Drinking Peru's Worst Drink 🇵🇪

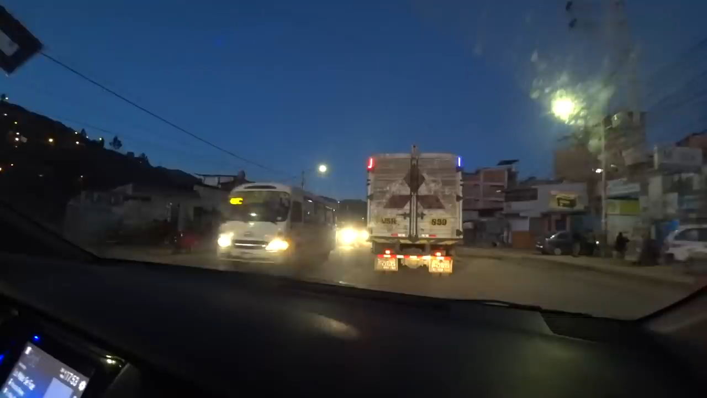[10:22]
These are the outskirts of Cusco. We made it, ladies and gentlemen. Now we just need to find a hotel, find a bar. Well, yeah.